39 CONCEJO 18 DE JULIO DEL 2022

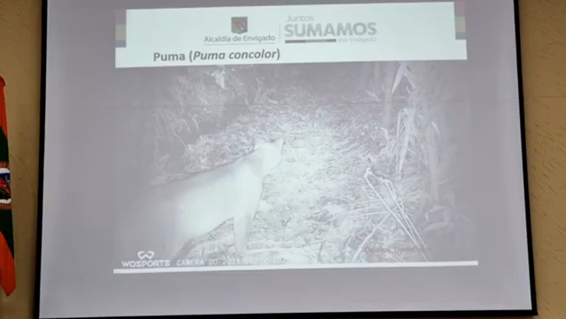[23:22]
también nos aparece un tigrillo por ejemplo en los sitios donde adecuamos los pasos de fauna está pasando por ese subterráneo un tigrillo en la semana se ve tres semanas aproximadamente en la salicoya pasándolo es decir unas interpretaciones muy novedosas que como les decía nos hace ser
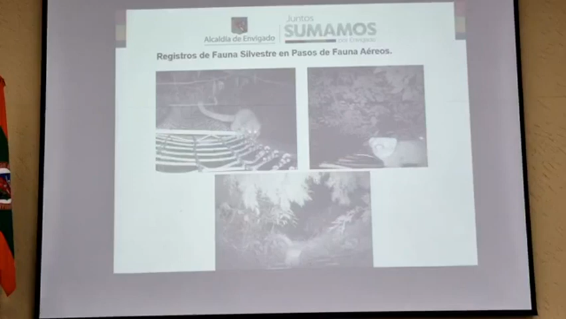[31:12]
Ahí están pasando otras especies, en este caso un orinquito, que es un animal también muy recientemente conocido en la ciencia, y fue los que han estado cultivando, usando estos vasos.
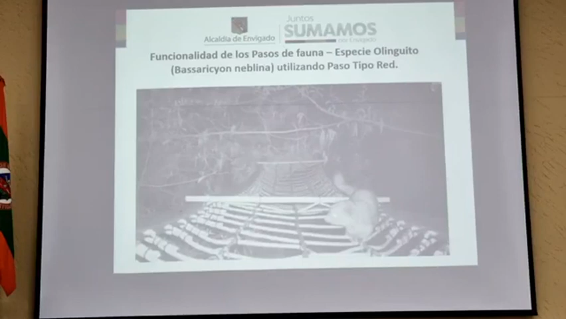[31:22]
Hay unas zarigüeyas, les decía yo, si se fijan a la derecha superior, pues es una zarigüeya que lleva varios hijos terpados en el lomo,
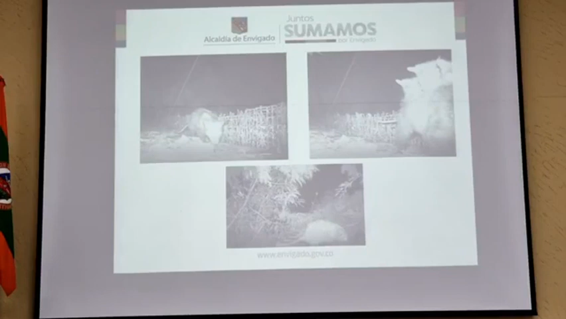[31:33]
o abajo, pues también usando un vaso de fauna. Estos son los subterráneos.